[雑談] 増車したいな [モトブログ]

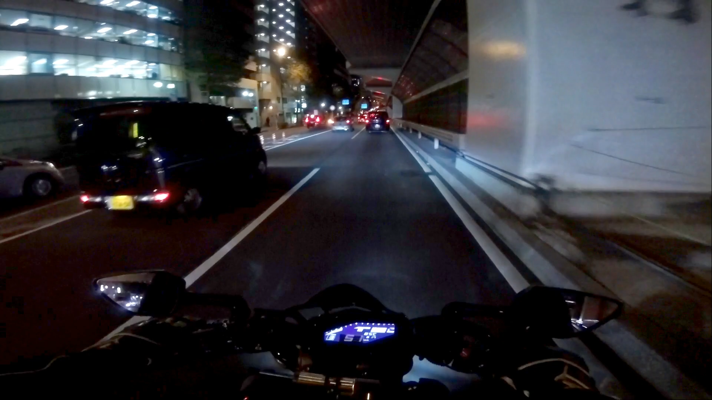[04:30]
保証がね、妊娠保険がえー、使えるようになるっていうことでまあ新たにね、妊娠保険を組むとなると6等級かな、からのスタートなのでえー、まあ僕の年齢だとまあおそらく月3万ぐらいからのスタートになるんですねまあ毎年毎年等級がえー、上がってですね割引率が高くなってくるのでまあ10年以上とか乗ればねまあ果たして10年原付2種ね乗るかどうかもわからないしね
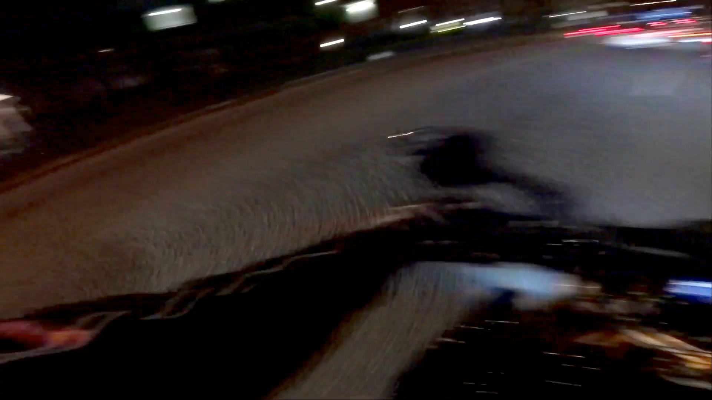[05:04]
いや、しかしこのバーエンドミラーじゃないと非常にすり抜けしやすいですねやっぱ車幅が全然違うねただね、えー、半分以上腕が映ってますねはい、なのであのバーエンドミラーは割と見やすいんじゃないかなと思うんですけどねまあミラーがあれはちっちゃいからねちょっとその分ダメなんだけどね
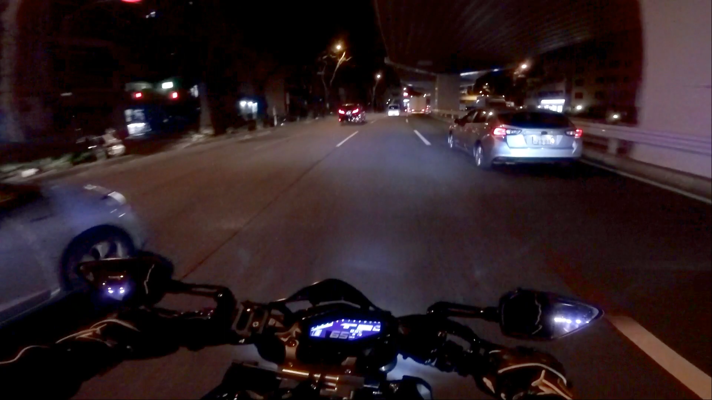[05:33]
まあ僕的にはバーエンドミラーかなもうあれ慣れちゃったっていう感じもねえー、ありますねえーと、何話しちゃったんだっけえー、なんだっけあ、えーと保険ね150ccのバイクとかありますけどあれはもう原付2種じゃないからね高速道路はまあ走れるという利点はあるんですけどまあ別に高速道路はねこのMT-09でも全然いいんじゃないかなと思うのでえー、特に必要は感じてないですね